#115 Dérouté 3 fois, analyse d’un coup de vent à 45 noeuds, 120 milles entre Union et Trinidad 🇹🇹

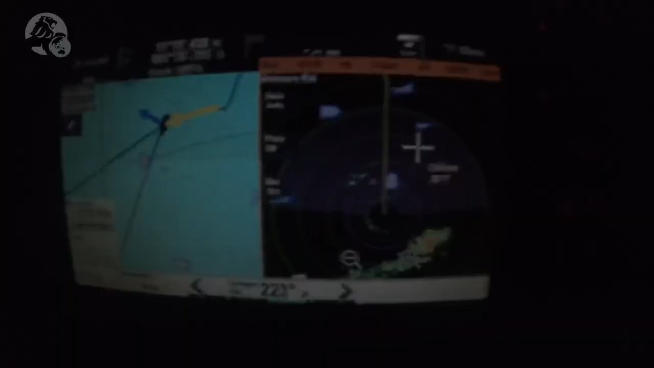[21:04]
Non, il passe sur le côté, il passe derrière. Vous voyez cette bande jaune? Cette bande jaune sur le radar, il n'y avait rien avant. On s'est vraiment fait surprendre par ce grain. Il a dû se former juste au-dessus de nous, quoi, juste derrière nous. Parce qu'en temps normal, quand vous voyez une grande bande jaune comme ça sur le radar, quoi, ou rouge selon la couleur de votre écran du radar, c'est pas bon du tout. À chaque fois, c'est pas bon. Si ça prend sur 12, 24 000 et tout, baissez vite les voiles avant que ça soit trop tard. En temps normal, je suis au courant de ça, mais cette bande est arrivée après.
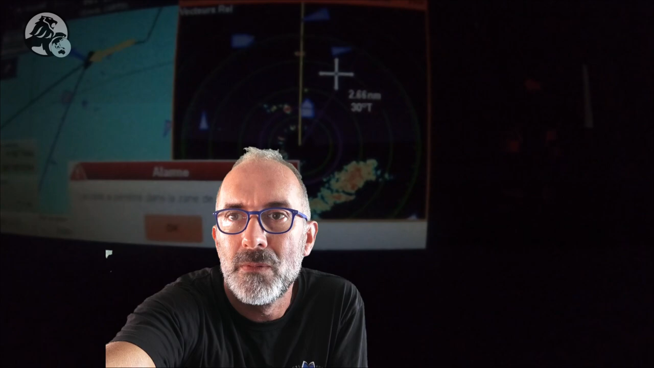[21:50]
Je me suis concerté avec les copains qui étaient là à ce moment-là et également ils n'ont rien vu venir, on s'est vraiment fait surprendre, comme quoi on en apprend tous les jours. Hein? Tu sais, tu t'es chié dessus? Non, je vais